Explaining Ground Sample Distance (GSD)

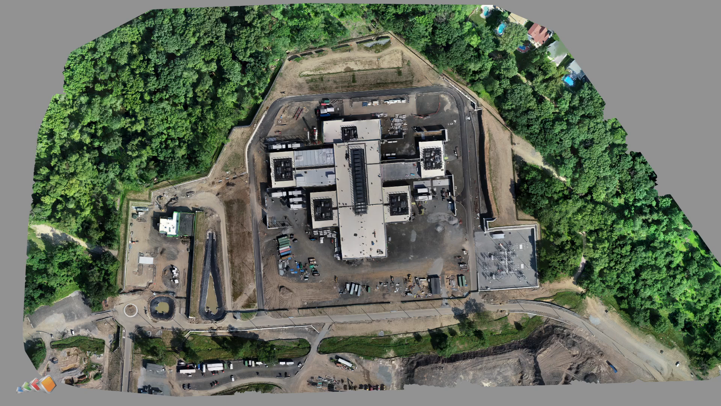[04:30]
a minimum is essential in that case the client is only looking for general information about the site and so we have a gsd value there of 3.25 which significantly reduces the time on site and processing time how